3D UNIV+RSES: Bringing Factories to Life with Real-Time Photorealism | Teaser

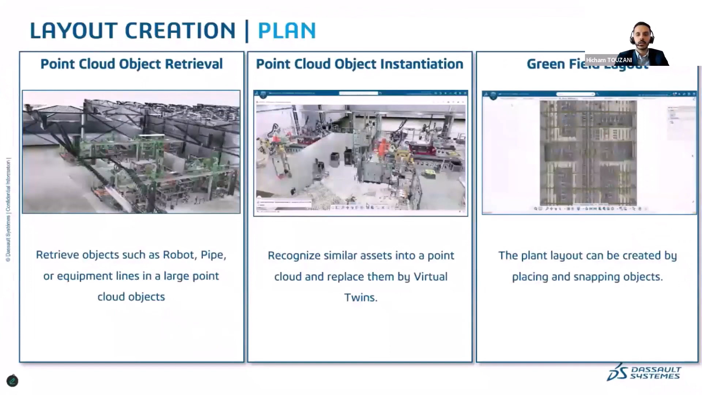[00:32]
So this slide shows how we bring the physical world into the virtual one and vice versa. We started from a greenfield where we have used Delmia plant layout solution in order to build such a factory.